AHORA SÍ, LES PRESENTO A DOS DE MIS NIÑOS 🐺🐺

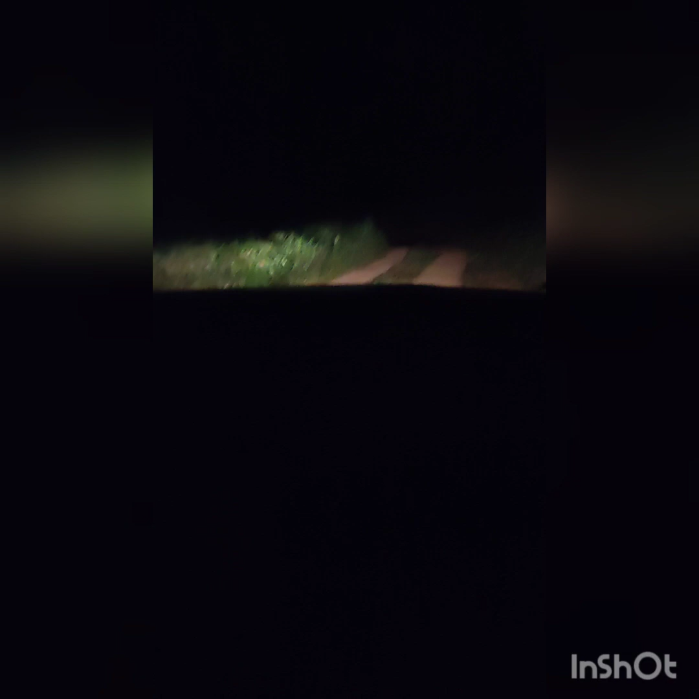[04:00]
Esa era la iluminación. Solo se iluminaba con las luces del carro. Porque el camino no tiene iluminación. Entonces nos tocó salir a las 11 y media de la noche. Mientras le alistaba el guacal, los medicamentos, la cobijita, los pañales. Y todo porque sabíamos que se iba a quedar hospitalizada. Entonces esto fue parte de la travesía para llevar a esta muchacha al veterinario un sábado a las 11 y media de la noche.